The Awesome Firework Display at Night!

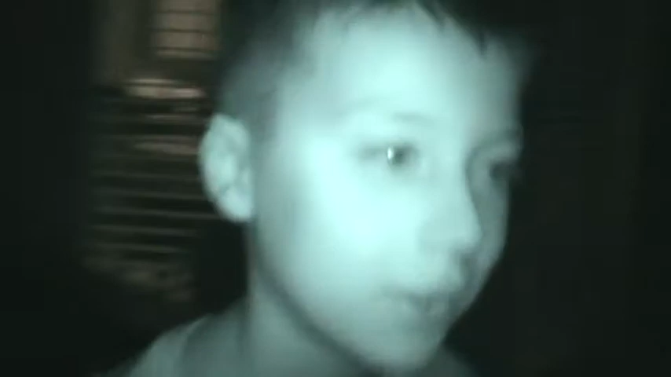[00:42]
Alright, he's in night vision right there. He's all blue. Wait, do you see that? We should've waited until about now.
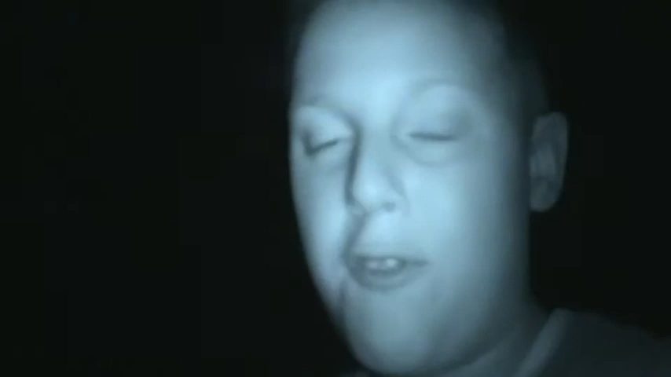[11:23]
If something happens, then I'm gonna be here to catch it on video for you guys. Still using night vision, so... Well, that was a bird just flew right by me.